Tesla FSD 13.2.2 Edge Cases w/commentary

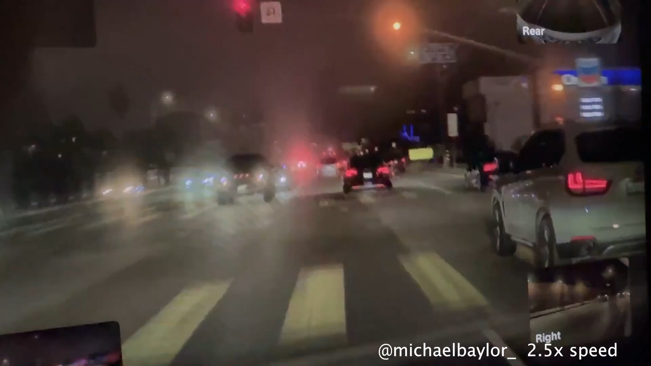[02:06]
here's another example FSD gets two lanes over to stop for this emergency vehicle and here's a fantastic U-turn from 13.2.2.
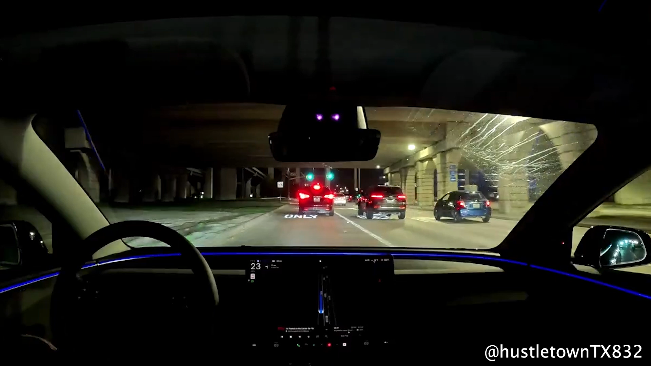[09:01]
13.2.2.1 Tesla's in the left turn lane, drive straight to the intersection and then is driving sort of this yellow marker area. What I find interesting about this clip is a few things.
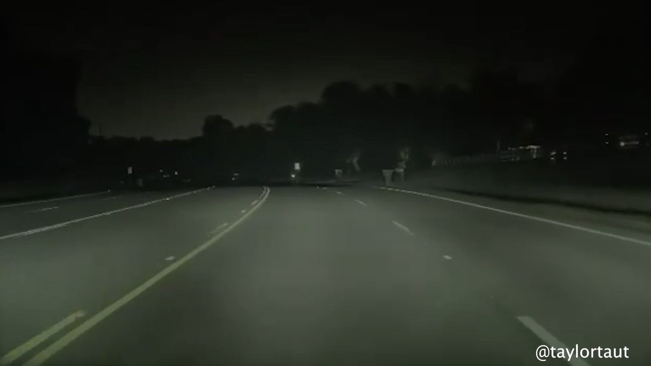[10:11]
It was sort of sitting in the dark in the middle of the road. You have to really zoom in and squint to see it on this video. Yet FSD picks it up and brakes to let it get off to the side.